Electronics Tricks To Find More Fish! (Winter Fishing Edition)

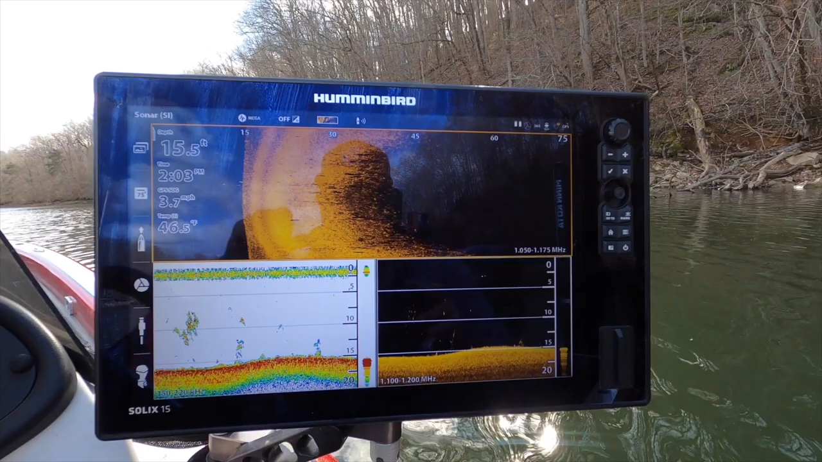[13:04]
On screen: speed 3.7 mph
You know, I'm scanning 75 foot, but I'm only 30 feet off the shore. Back out a little bit. Again, this time of year, it's all about finding those schools of bait. It doesn't matter if it's offshore or up next to shore. Using your electronics, your side imaging to find those bait balls and finding those arches
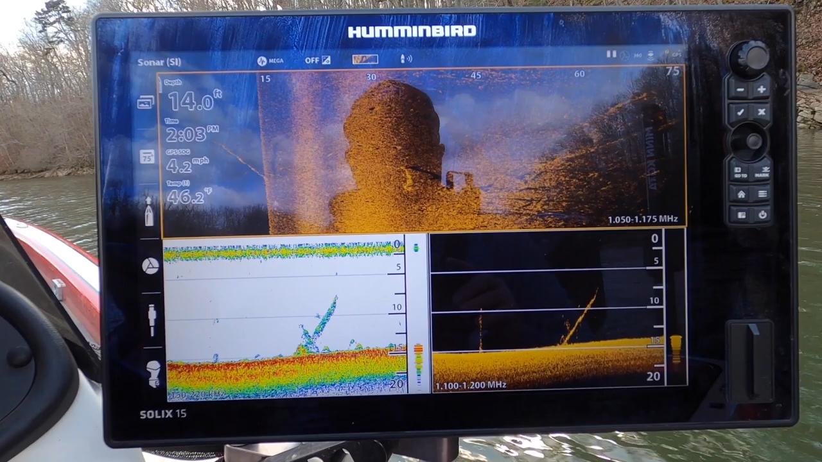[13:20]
below those bait balls. That is key. So again, a lot of times, this time of the year, I am spending a ton of time behind the wheel just looking at my electronics,
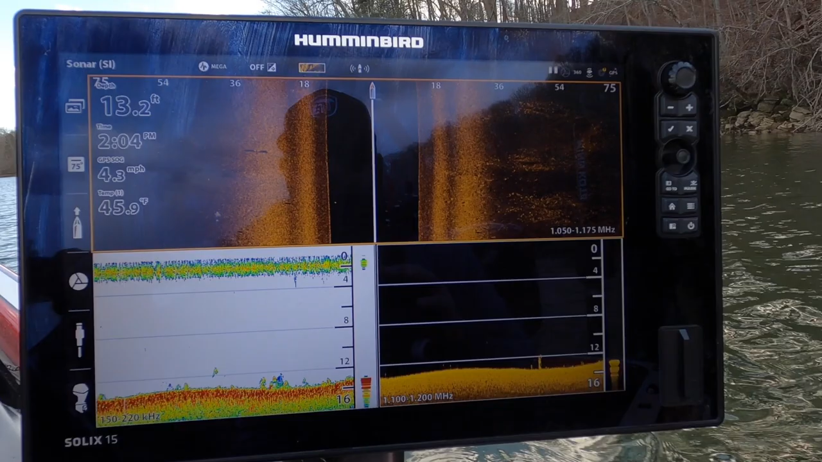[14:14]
On screen: depth 13.2 ft, water 45.9°F, speed 4.3 mph
But get in the habit of switching between, you know,
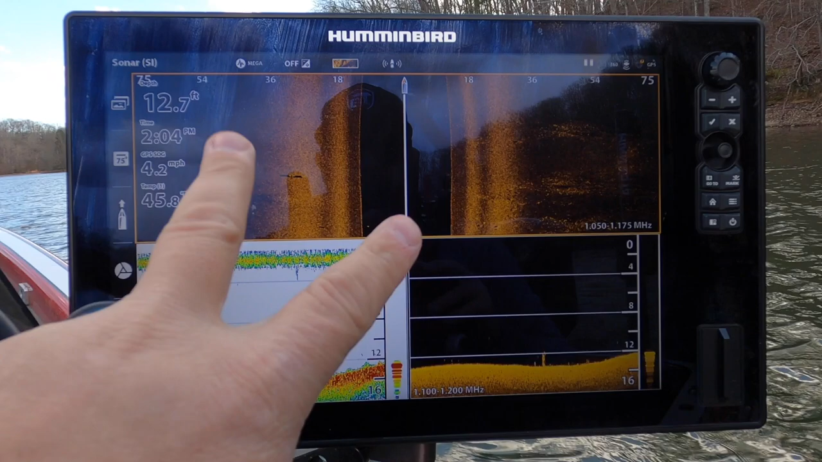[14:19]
On screen: depth 12.7 ft, speed 4.2 mph
both left and right and then just selecting the area that you want to scan. Utilizing that screen, it'll help you guys so much. You don't have to squint. You don't have to zoom in as much because you're using that full screen size to scan the area or to show the area that you're scanning. You can see over here, it's just a ghost town. Nothing. I'm scanning all the way to shore. So instead of fishing through this entire area and not getting a bite, I'm eliminating water and I'm saving time.
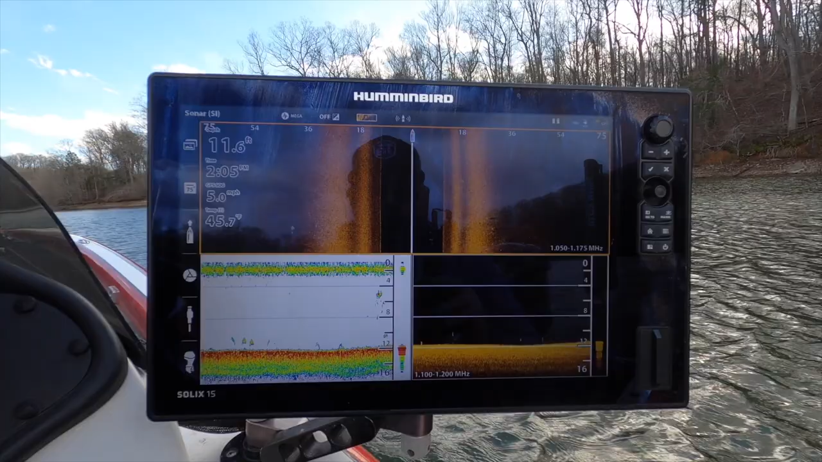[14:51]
On screen: depth 11.6 ft, speed 5.0 mph
Even though I'm not fishing, I'm finding where those fish will be or where they are at.
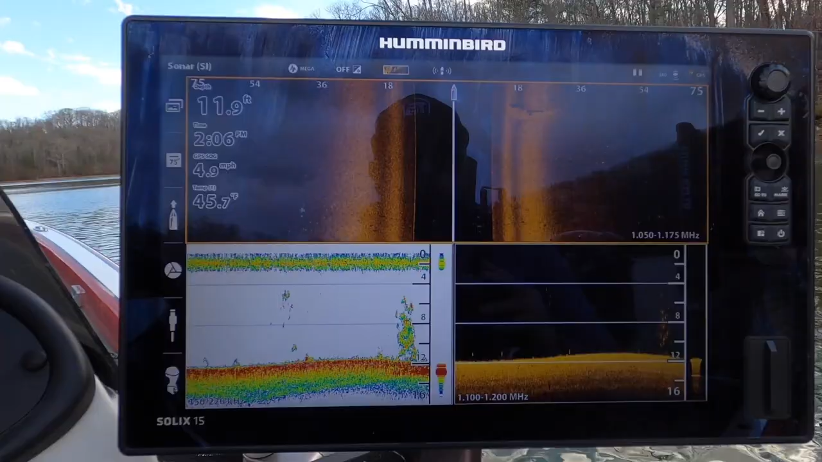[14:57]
On screen: depth 11.9 ft, water 45.7°F, speed 4.9 mph
It's about a little bit of a school right here. You can see down here on 2D and down imaging.
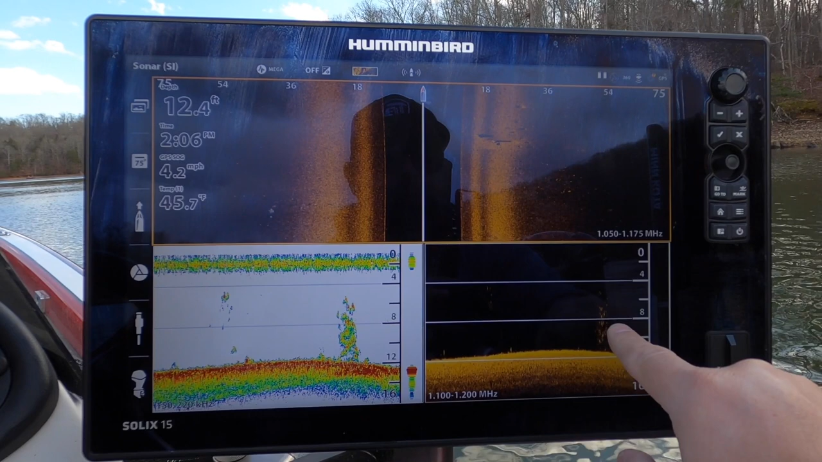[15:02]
On screen: depth 12.4 ft, water 45.7°F, speed 4.2 mph
A little bit of school of fish. Again, the crappie have been in here thick. So what I'm looking for, I'm looking for a solid ball and I'm looking for arches on 2D sonar and lines on sight imaging under or around the bait ball.
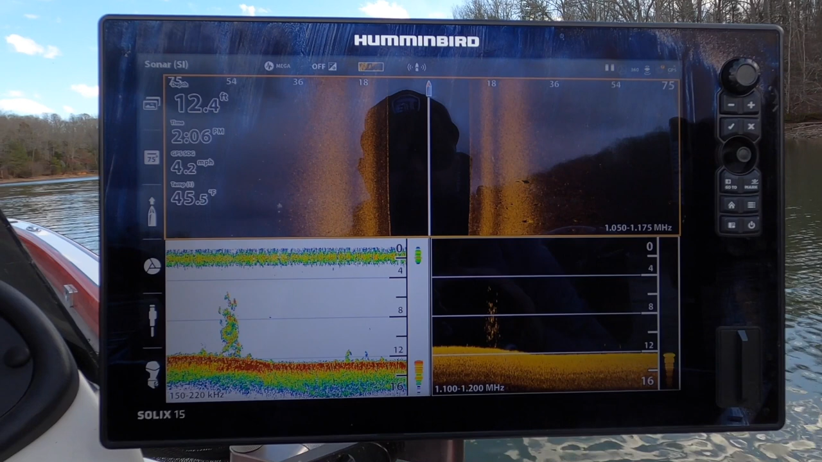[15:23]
On screen: depth 12.4 ft, water 45.5°F, speed 4.2 mph
That's going to be your predatory game fish.
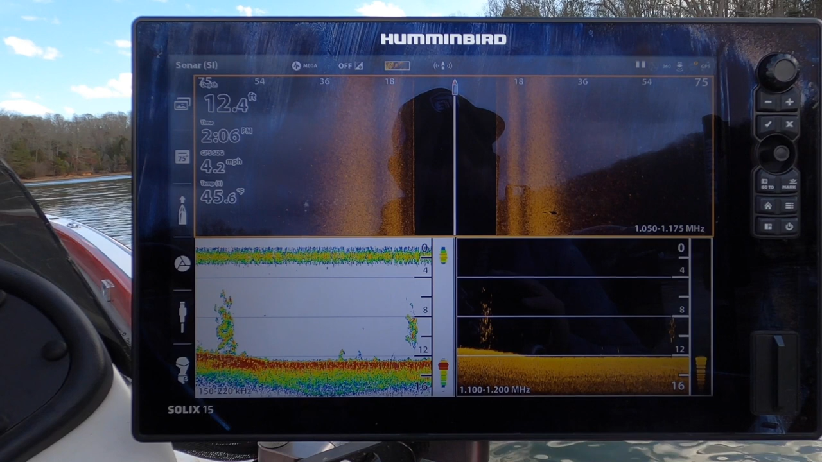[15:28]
On screen: depth 12.4 ft, water 45.6°F, speed 4.2 mph
That's going to be your catfish, your white bass, your yellow bass, your largemouth, smallmouth spots.
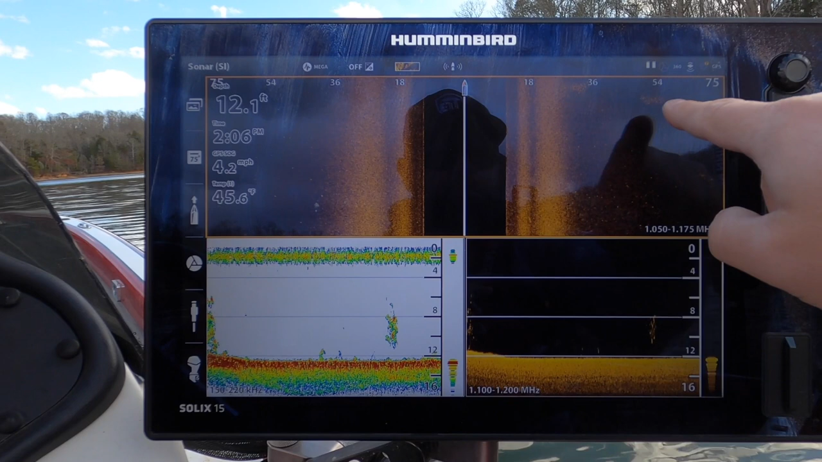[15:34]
On screen: depth 12.1 ft, water 45.6°F, speed 4.2 mph
There's a bait over here on bottom. Another bait ball. Let's go ahead and switch this.
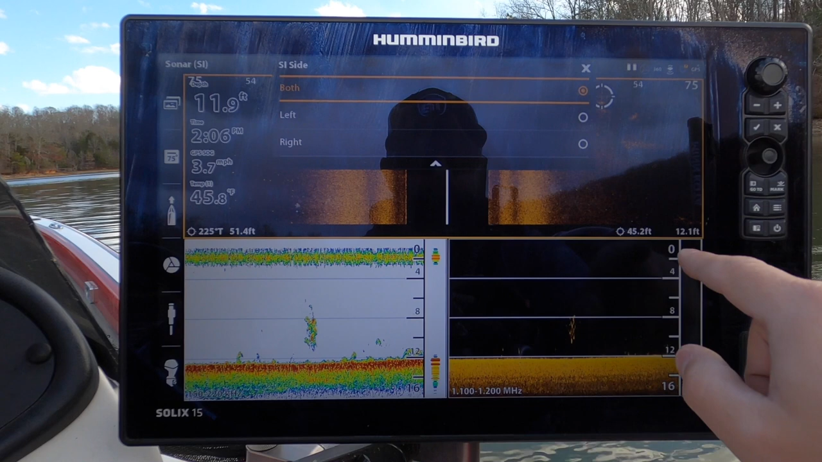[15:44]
On screen: depth 11.9 ft, water 45.8°F, speed 3.7 mph
You can see the shadow behind it.
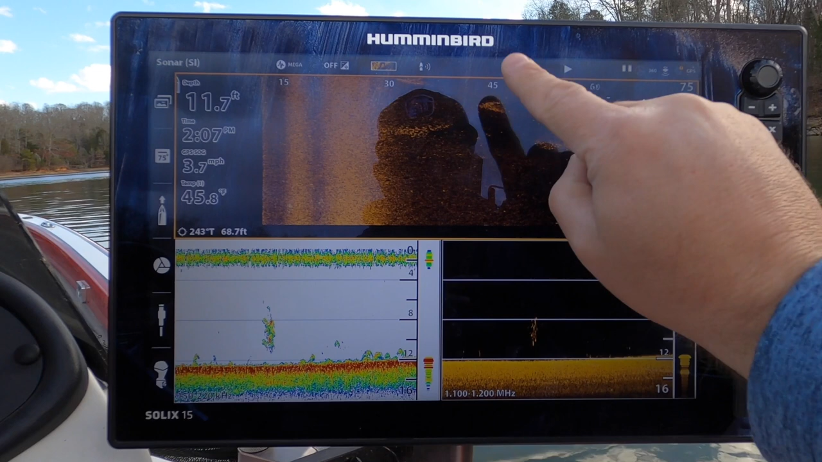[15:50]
On screen: depth 11.7 ft, water 45.8°F, speed 3.7 mph
That's going to tell you how tall that bait ball is.
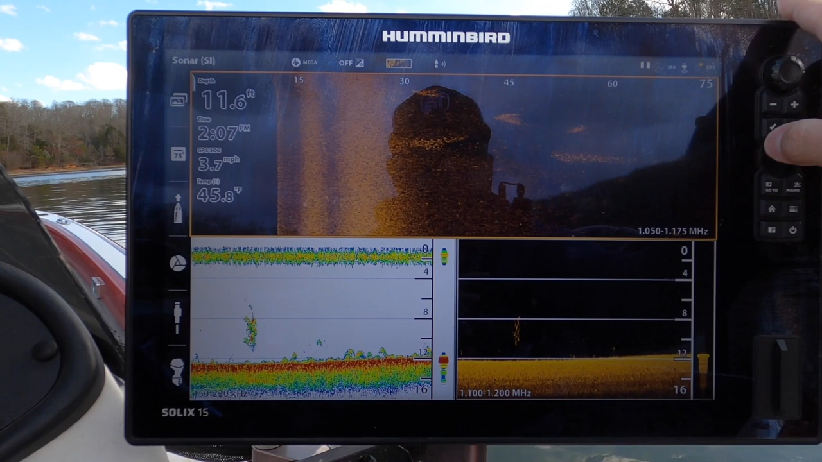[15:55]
On screen: depth 11.6 ft, water 45.8°F, speed 3.7 mph
So I could waypoint these, spin around and fish this. I don't see any fish on them.
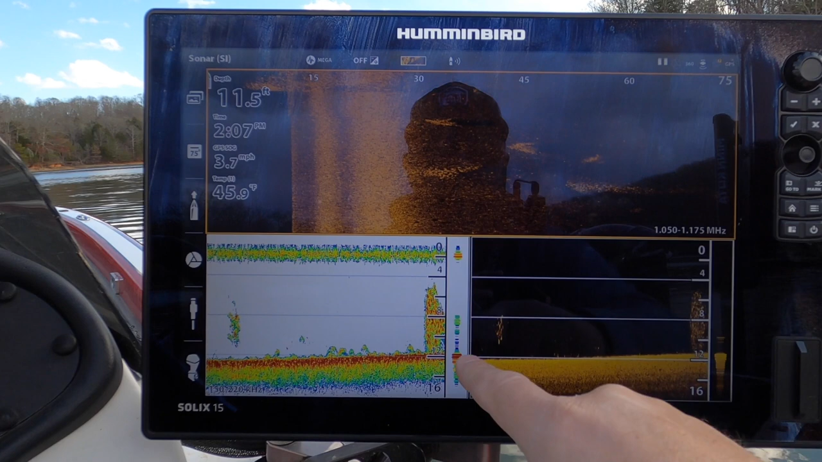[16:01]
On screen: depth 11.5 ft, water 45.9°F, speed 3.7 mph
Look at this school right here. So these are all fish. This is bait. These are all bass.
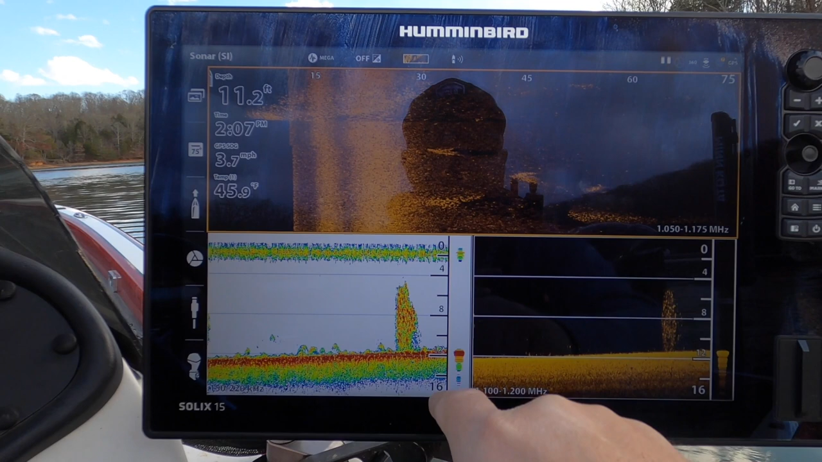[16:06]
On screen: depth 11.2 ft, water 45.9°F, speed 3.7 mph
So that's the area that I'm going to want to fish.
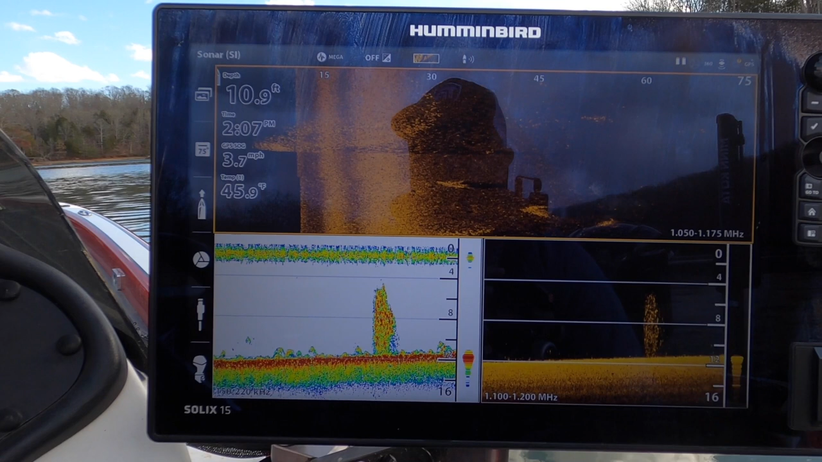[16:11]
On screen: depth 10.9 ft, water 45.9°F, speed 3.7 mph
But you guys can see how just idling around, checking out your electronics, using the tools that you have
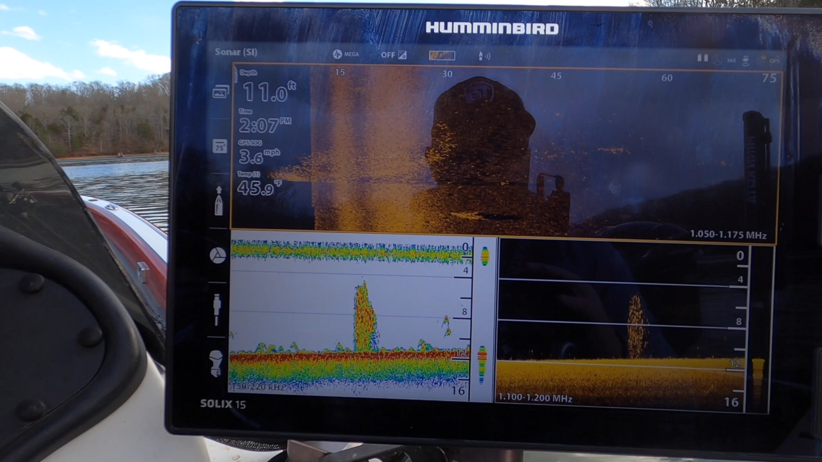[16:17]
On screen: depth 11.0 ft, water 45.9°F, speed 3.6 mph
to find the bait. When you can find the bait, you will find the bass.